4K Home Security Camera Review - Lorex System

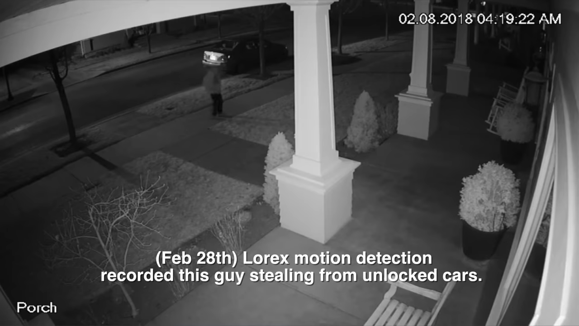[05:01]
I really love that you can check out your house and what's going on anywhere in the world. You can set it up so if there's some motion detected on a camera, you get a notice, a little email notice or a little text notice,
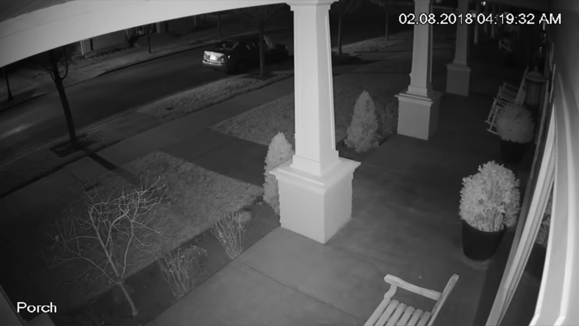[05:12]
things like that, that, hey, this camera detected a movement. Now, maybe you want to know if somebody's right on the porch, right? Right at your front door. Send me a notice if you get any movement.